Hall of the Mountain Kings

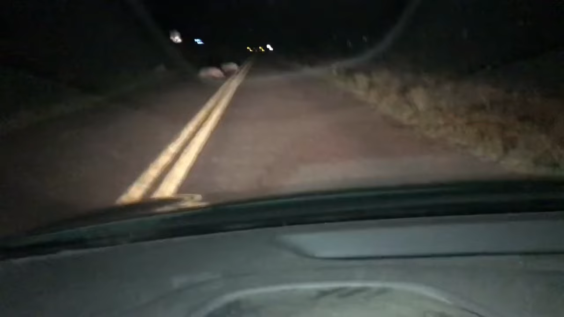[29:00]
We've got javelina crossing the road. A whole bunch of them. Let's see here.